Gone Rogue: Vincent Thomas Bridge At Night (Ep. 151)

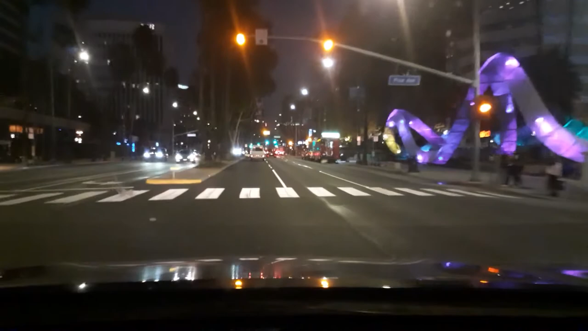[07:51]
We just passed Pine Avenue. And yeah, so every time I cross those two bridges, I feel like I'm in a video game, like playing Grand Theft Auto 5. And that video game has so much significance, since I, if you know, live in